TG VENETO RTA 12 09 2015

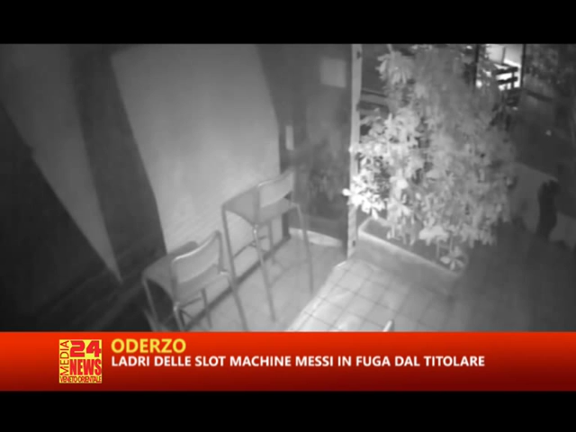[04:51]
Nella notte fra mercoledì e giovedì i noti hanno scassinato una delle porte laterali per introdursi all'interno del pubblico esercizio puntando alle sei slot machine situate sul retro. Ma hanno fatto male i conti, l'allarme è scattato ed il titolare è arrivato in velocità. Non li ho presi sul fatto ma li ho fatti scappare ed ho salvato cinque delle sei slot, dice il titolare. I ladri infatti hanno fatto in tempo ad impadronirsi di una delle sei slot machines e dei soldi riposti nel registratore di cassa. Poi hanno dovuto darsela a gambe, allarmati dal rumore dell'auto che parcheggiava davanti al bar. Avevo paura ma non avevo intenzione di subire un furto, così sono entrato con fidel gestore.